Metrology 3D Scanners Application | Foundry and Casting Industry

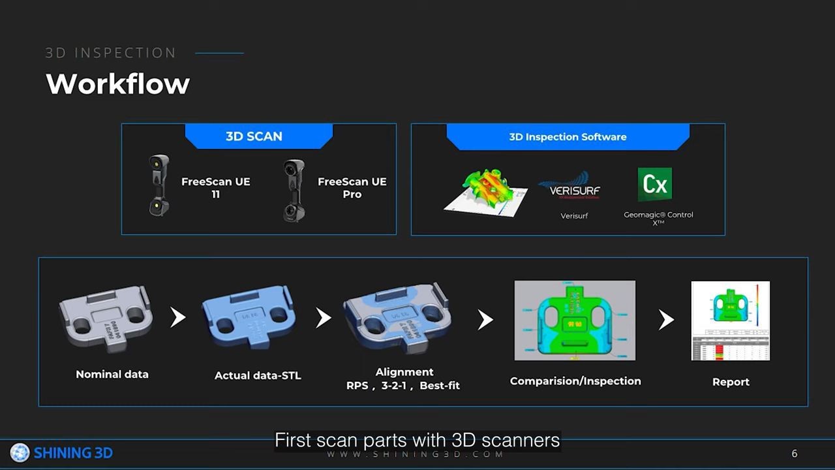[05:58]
First, scan parts with 3D scanners, get 3D data. Normally, it's STL format. Second, import scanning data and CAD data to 3D inspection software,
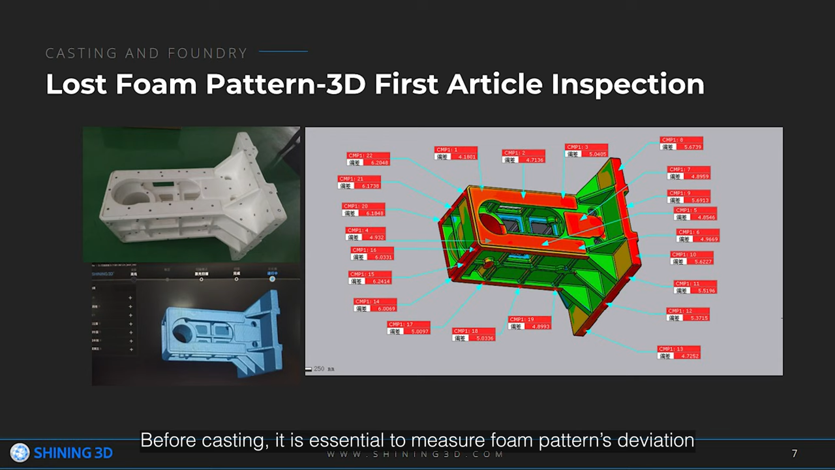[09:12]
Compare it with design CAD. Pre-scan UV series can easily scan and generate high accuracy and high detail 3D data in short time and on-site.
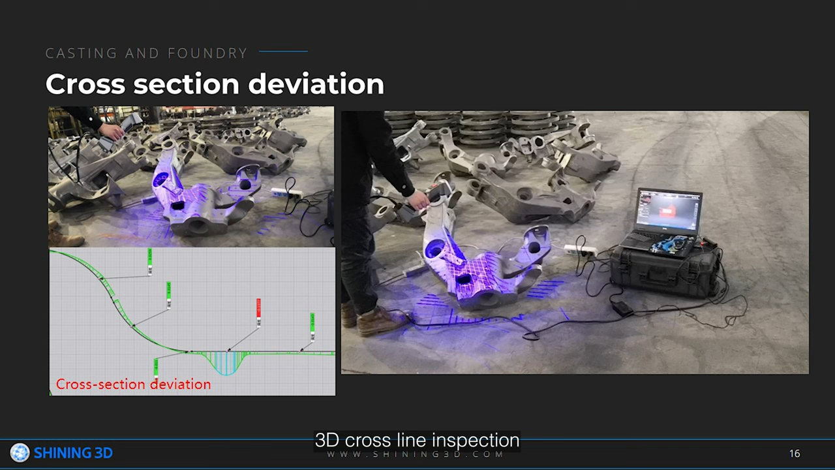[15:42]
3D cross-line inspection is a technique used to inspect the surface of a 3D dimensional object. Free scan series can easily capture objects' 3D surface.